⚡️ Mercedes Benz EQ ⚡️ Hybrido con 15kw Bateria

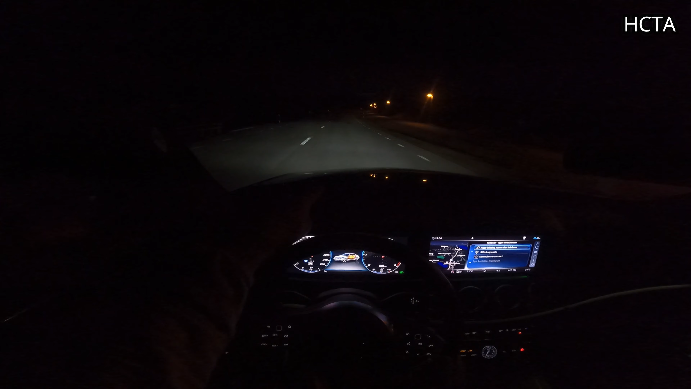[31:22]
Oh, cómo se encendió el motor, ¿eh? Se encendieron también las luces, ¿habéis visto? Mirad, las LEDs se han apagado. Dinámicos, son dinámicos. Se va, sí, la tira la parte de arriba, se va bajando, se va según.